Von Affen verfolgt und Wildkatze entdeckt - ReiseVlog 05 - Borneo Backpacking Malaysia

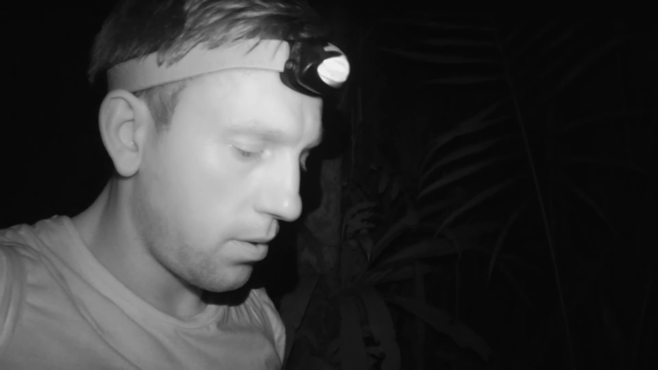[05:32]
nach unserer wanderung haben wir uns noch ein bisschen entspannt und abendbrot gegessen und dann die kräfte mobilisiert weil wir wollten auch diese nacht wieder in den dschungel gehen heute haben wir mal alles
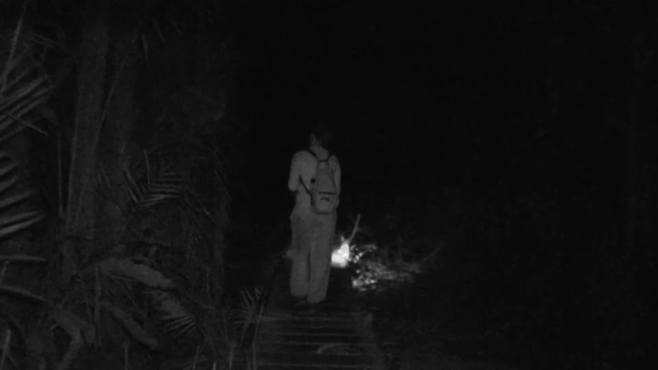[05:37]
mit infrarot gefilmt damit wir wenig licht benutzen müssen um vielleicht mal ein paar andere tiere zu gesicht bekommen
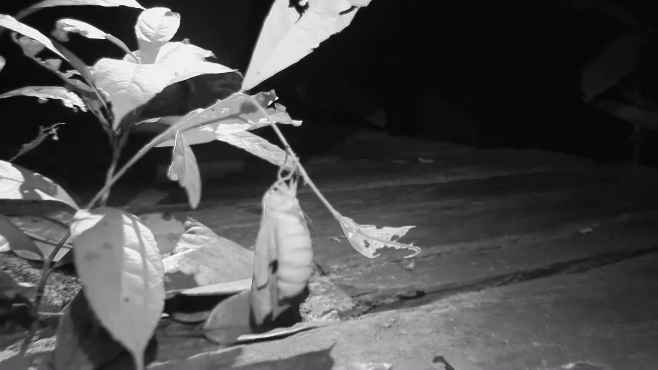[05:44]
ja und hier haben wir gleich am anfang so eine große motto gefunden die am baum ein bisschen entspannt ja und an diesem baum da wurde es dann richtig interessant weil wir
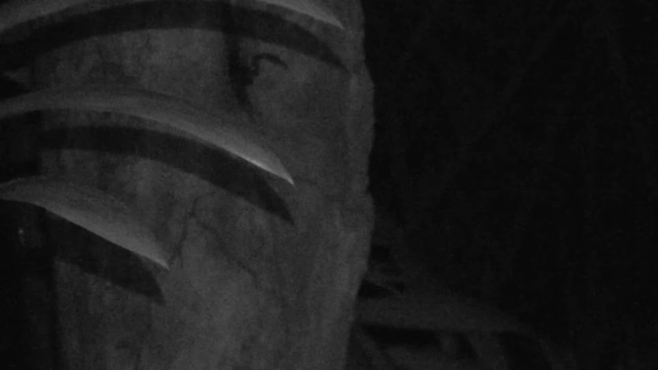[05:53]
das hier gesehen haben da schaut ein tier heraus und zieht sich recht schnell zurück
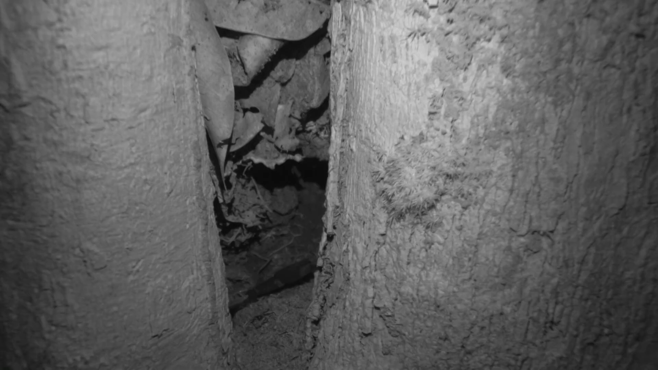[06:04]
tiere sich in diese löcher zurückziehen wir haben reingeschaut und diese scheren gesehen und das ist natürlich eindeutig dass es von skorpionen
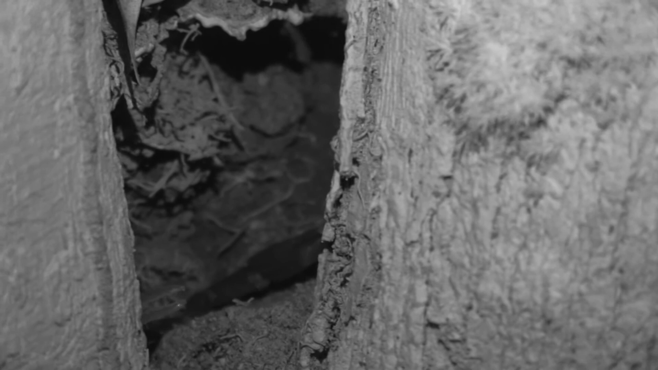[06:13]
die scheren sind und deswegen mussten wir mal einen trick anwenden und zwar nimmt man so einen stock oder irgendwas anderes was man findet klopft quasi vorsichtig vorne mal an
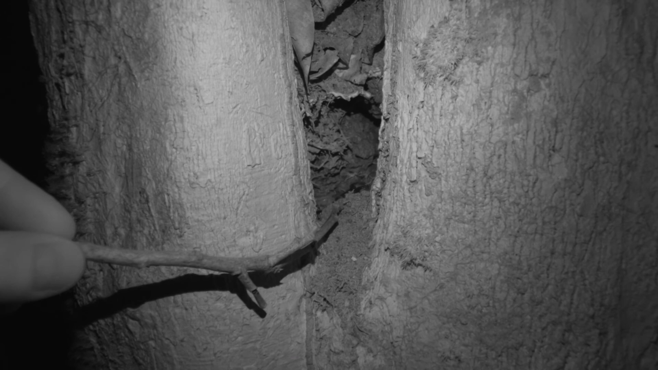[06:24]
ob der skorpion eventuell hungrig ist ja und dann kann es durchaus sein dass der skorpion sich entweder zurückzieht oder aber wenn er appetit hat und auf beute lauert dann kann es durchaus sein dass er sich diesen ast schnappen möchte er denkt natürlich das ist ein beutetier was davon irgendwie rum krabbelt weil er ganz einfach nur ein paar geräusche hört und die bewegung wahrnimmt ja und dann kann es sein dass er in diesen ast mit den scheren reinkneift ihn festhalten möchte und letztendlich ja irgendwas erbeuten
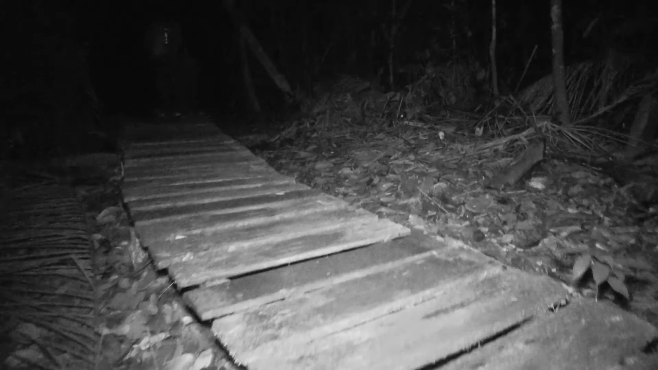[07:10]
es auf den weg wir nutzen sehr gerne diese planken wege weil man da sehr leise unterwegs ist wenn man nämlich nur
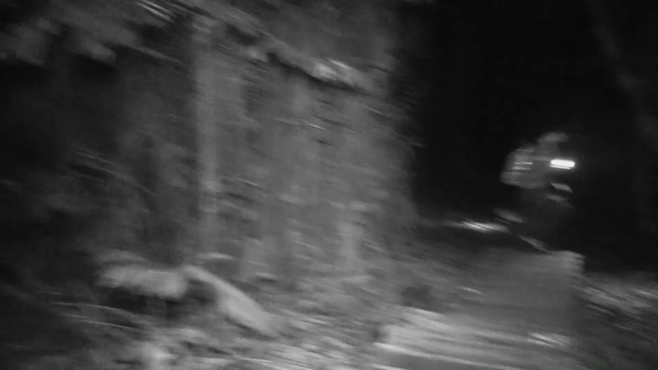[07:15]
auf den bländern läuft dann raschelt das ganze einfach sehr laut ja und auf diesem planken weg
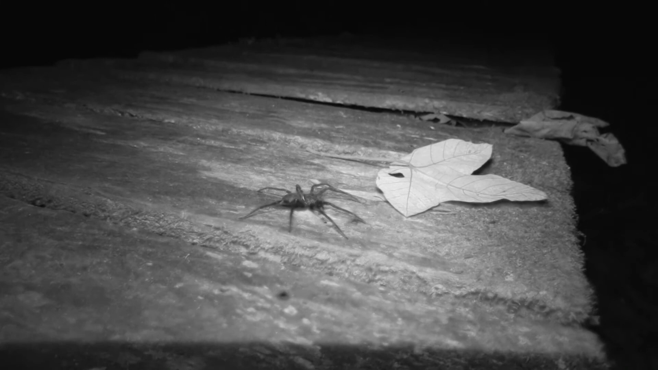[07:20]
da gehen nicht nur wir lang sondern zum beispiel sitzen da auch diese jagdspinnen
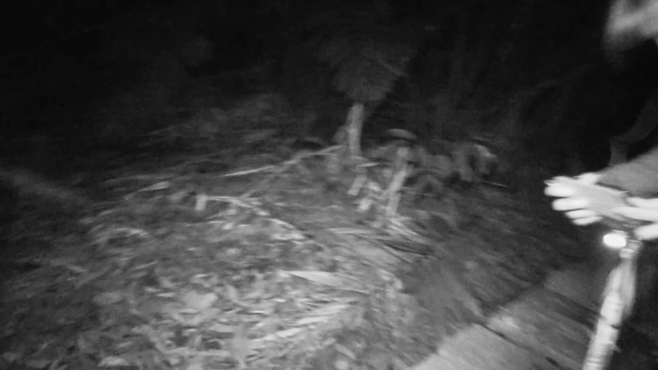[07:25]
die eben auf beute lauern auch die nutzen das wirklich sehr gerne weil da ist es natürlich eben ehrlich sie
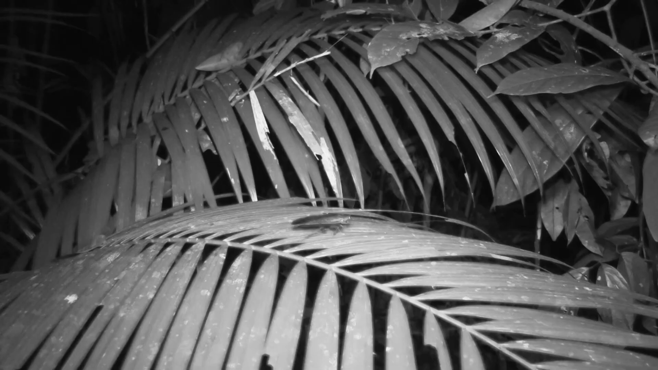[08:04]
mit auch gemacht oder hier eine
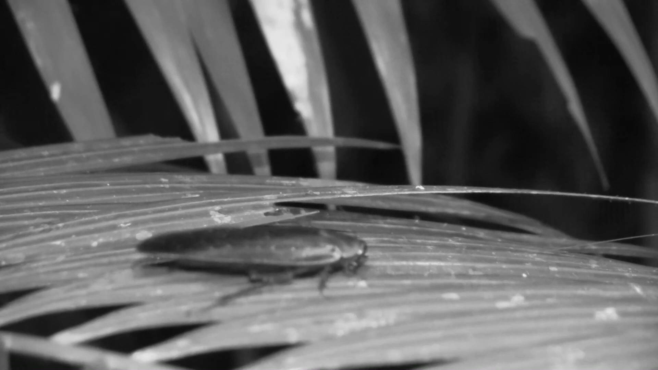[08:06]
große schabe sind ja nicht ganz so beliebt und auch wenn ich manchmal so ein bisschen dicht dran gehe kommt
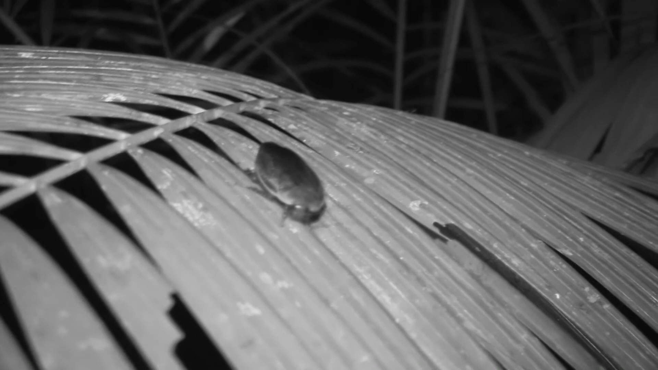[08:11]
mir auch manchmal was entgegen geflogen auch das passiert das ist dann immer der schreck in der ersten minute aber ganz so schlimm ist es letztendlich natürlich auch nicht
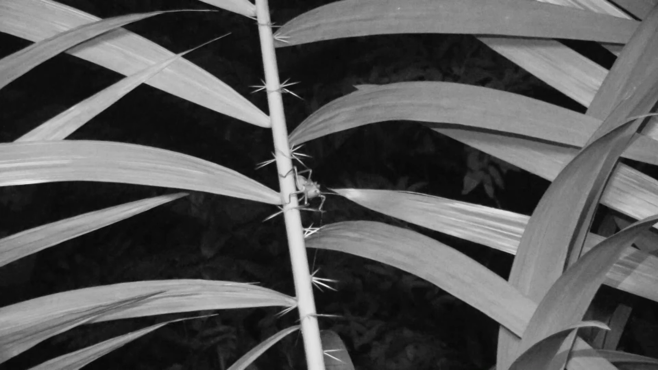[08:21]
hier an so einem rothahn da sitzt eine heuschrecke jedenfalls sieht sie so aus wie eine heuschrecke vom kopf her aber schaut euch mal den körper jetzt hier an denn der körper der ist ja recht kurz der kopf ist riesengroß
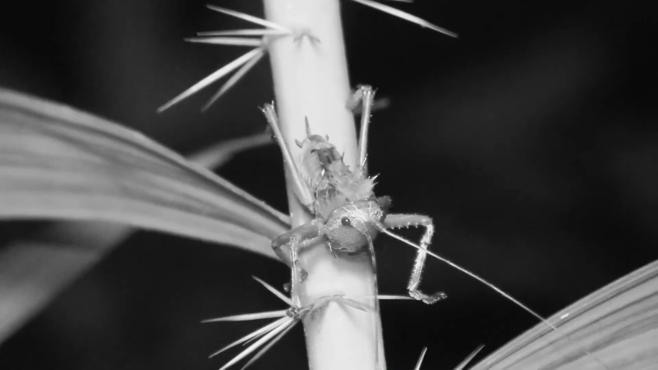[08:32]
und ja die schrecke wirkt wirklich als wenn sie fast nur aus kopf besteht und ja ein kleiner körper ist noch mit dran
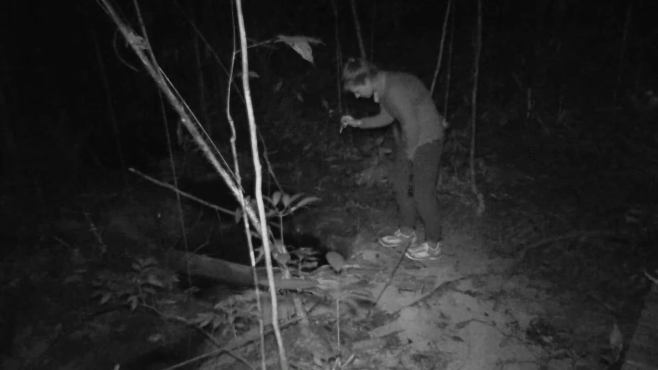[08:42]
sarina schaut schon wieder in die tümpel ob da ein catfish drin ist und wir haben auch einen entdeckt aber hört mal die geräusche jetzt
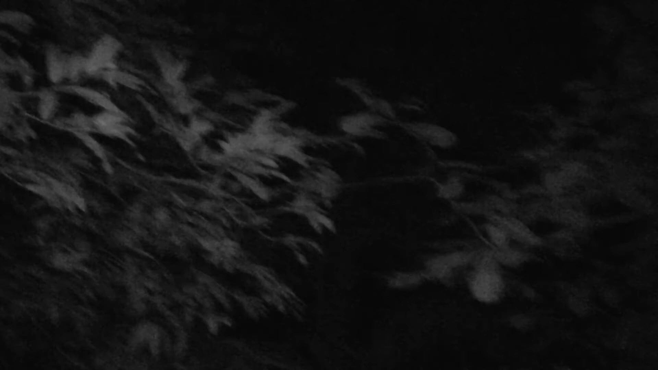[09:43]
ja man sollte in der nacht nicht nur die augen offen halten sondern eben auch die ohren denn das kann durchaus immer sehr spannend werden letztendlich sieht man leider dann natürlich nichts es ist zu hoch in den bäumen aber schaut mal genau hin
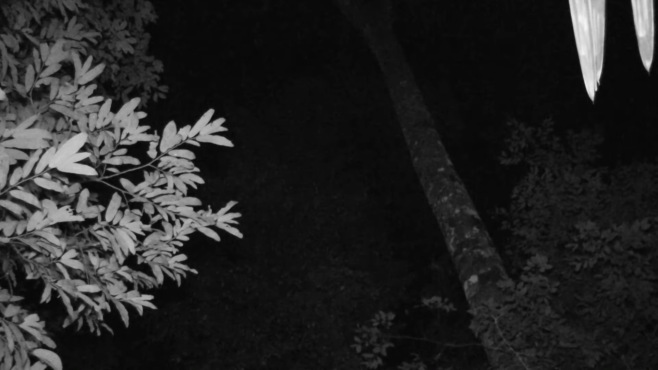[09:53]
manchmal reflektiert so ein kleiner punkt und das sind letztendlich die augen von der seabed cat und mehr sieht man oftmals auch nicht weil die katze natürlich sehr sehr hoch in den bäumen unterwegs ist teilweise 15 meter und da guckt sie eben nach beute die sie machen kann aber es ist natürlich auch mal spannend wenn man nachts im dschungel ist und plötzlich hört man diese tollen geräusche und muss erstmal sich orientieren woher das ganze kommt